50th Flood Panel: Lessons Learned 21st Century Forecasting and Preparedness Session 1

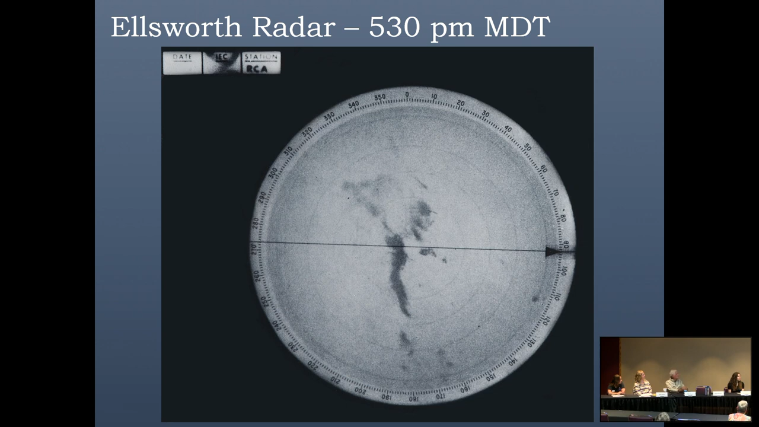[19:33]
This was a picture of the Ellsworth Air Force Base weather radar at 730 at night, and you can see some pretty fuzzy echoes. So the center here is at the base, and I'm not sure how big the range rings were, but they were probably 10 to 20 miles apart to give an idea of the distance.